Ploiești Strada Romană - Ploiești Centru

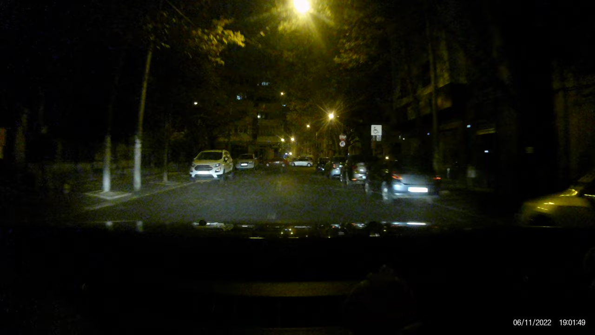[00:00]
El crede că nu face nimic. Vezi că aici a băgat interzis. Asta e în ambele sensuri. Da. Dar pe asta nu mai poți să...